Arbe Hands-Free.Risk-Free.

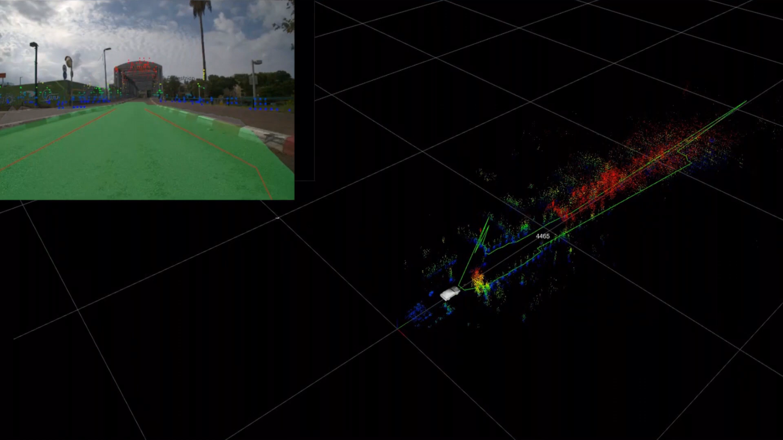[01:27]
Radar systems based on the Arbe chipset deliver unprecedented image quality,
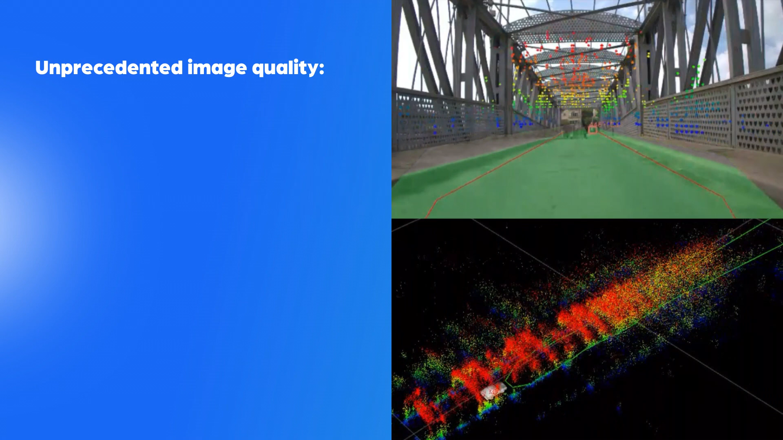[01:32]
achieving high resolution, accuracy, and separation in 4D.
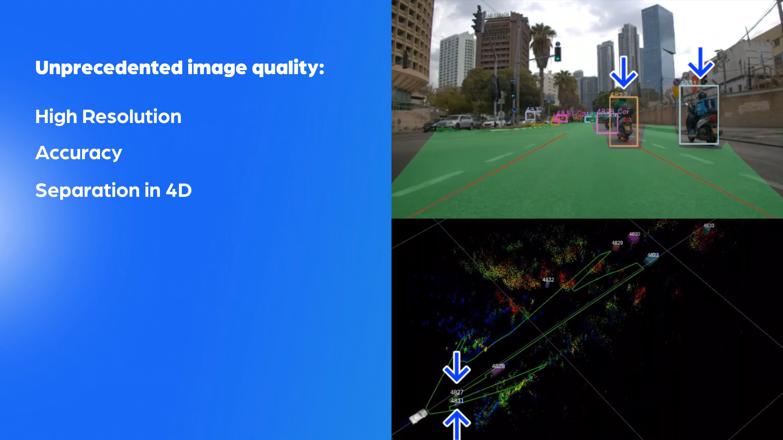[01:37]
The best elevation sensing capability. Long range paired with a wide field of view.
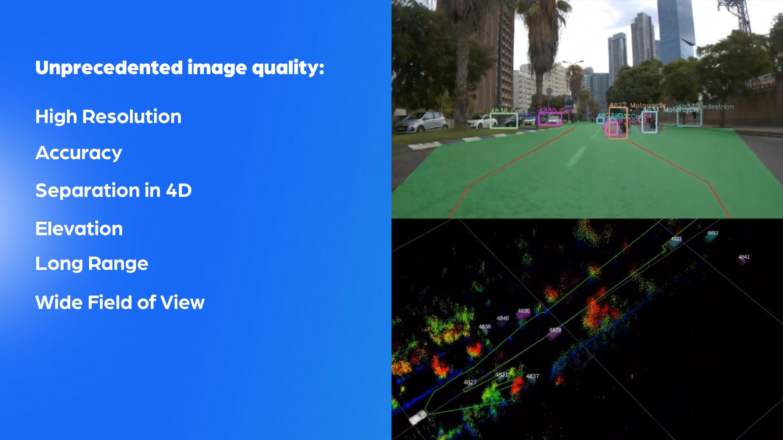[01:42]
High dynamic range. And low false alarms.
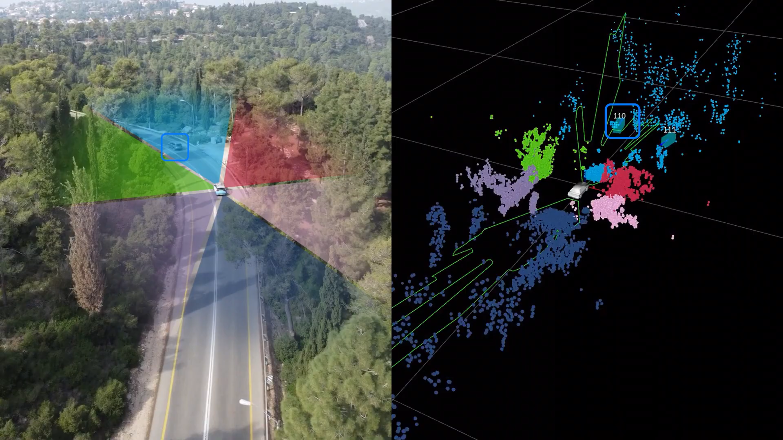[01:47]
Together, these capabilities empower reliable decision-making and radar-based perception in 360 degrees.
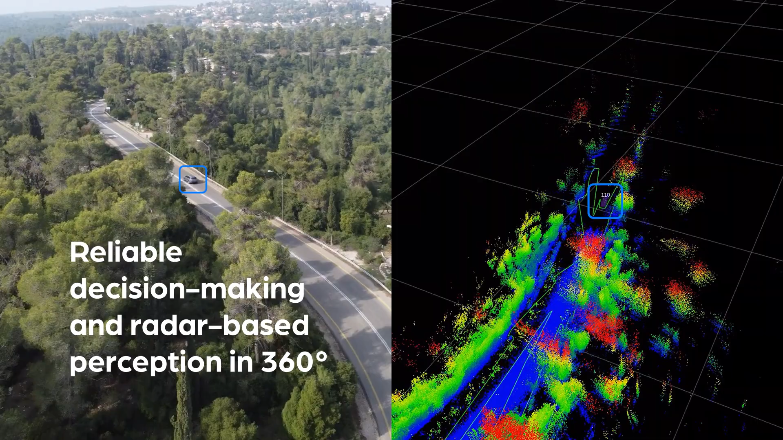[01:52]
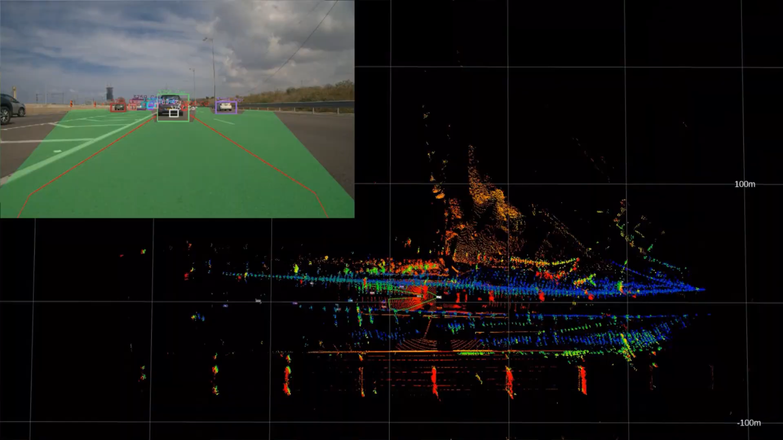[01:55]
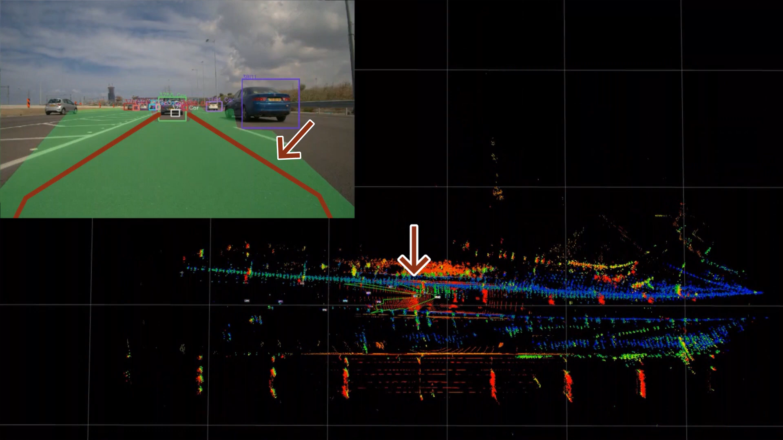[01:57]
Capabilities that, in turn, lead to the industry's sole radar-based free space mapping solution,
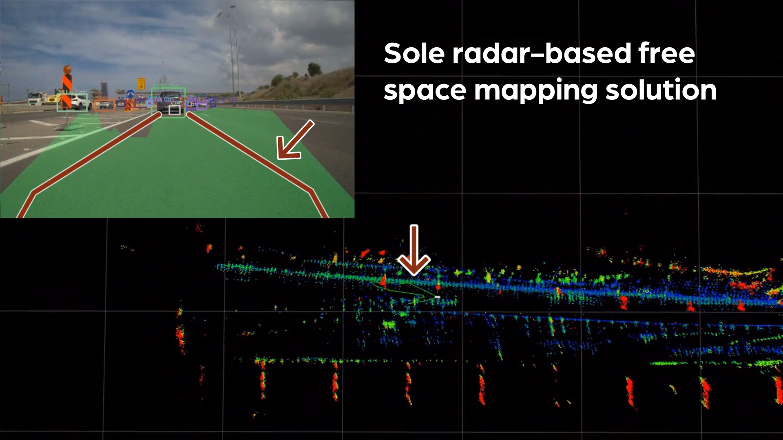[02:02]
as well as a radar image so detailed that it becomes indispensable for sensor fusion.